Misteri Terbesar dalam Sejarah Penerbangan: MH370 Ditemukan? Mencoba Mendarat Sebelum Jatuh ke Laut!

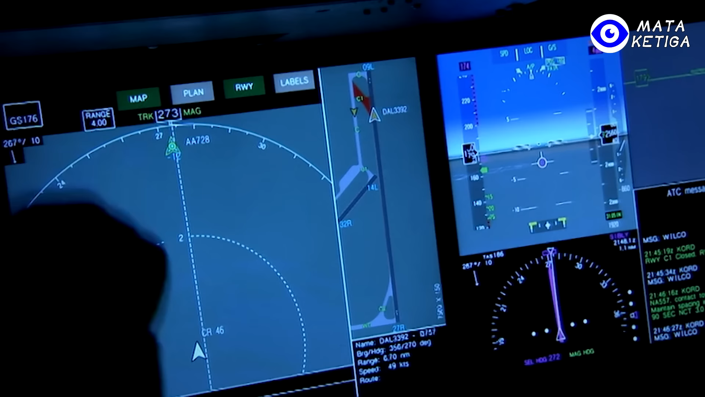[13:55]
ADSB dimatikan Pesawat masih dapat terlihat terbang di radar Tetapi hanya akan tampak sebuah titik di radar Tidak akan menampilkan nomor penerbangan